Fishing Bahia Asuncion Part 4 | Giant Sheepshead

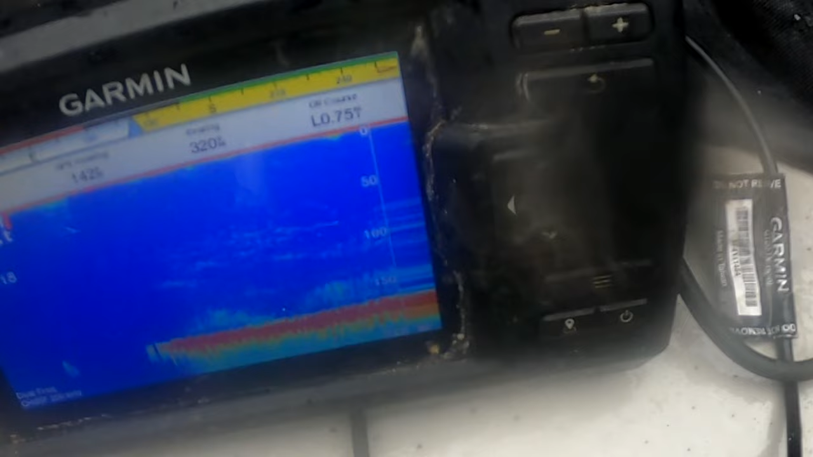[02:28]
This is what we're looking at on the fish finder.
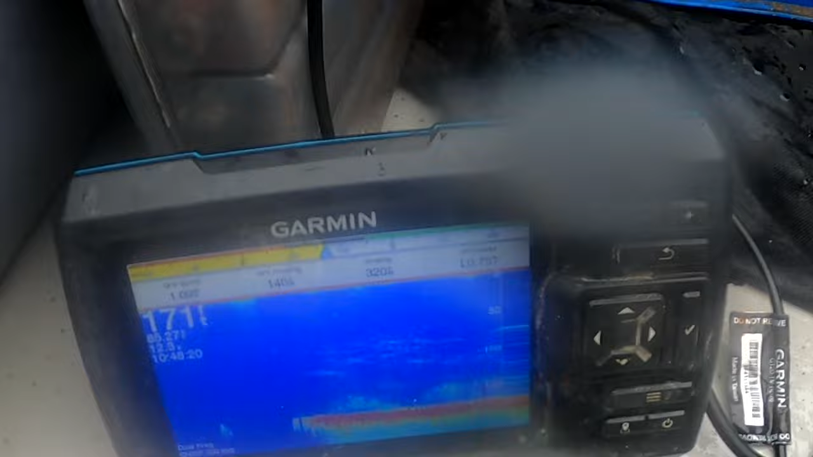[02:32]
Spurs all around us. He's hooked up nicely right here.